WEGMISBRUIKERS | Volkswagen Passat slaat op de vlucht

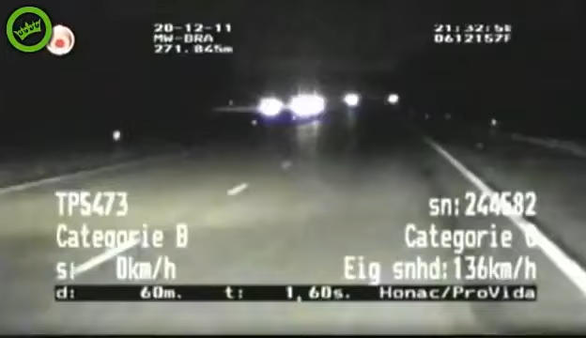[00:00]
De bestuurder van een Volkswagen Passat die de maximumsnelheid van 120 km per uur duidelijk negeert. De agenten hebben een meting gestart en die komt uit op.
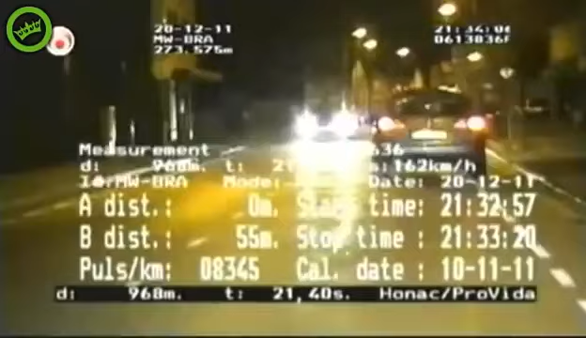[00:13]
Sietse geeft de bestuurder een stopteken, maar hij lijkt niet van plan om hier gehoor aan te geven. Integendeel zelfs, want binnen de bebouwde kom gaat het gas daar stevig op... en probeert de Passatrijder zijn achtervolgers af te schudden... door meerdere malen links langs de vluchthovel te scheuren. Buiten de bebouwde kom gaat het van kwaad tot erger... en blijkt dat de man er alles aan gelegen is om uit handen van de politie te blijven. GFK de 9821 zit in een achtervolging.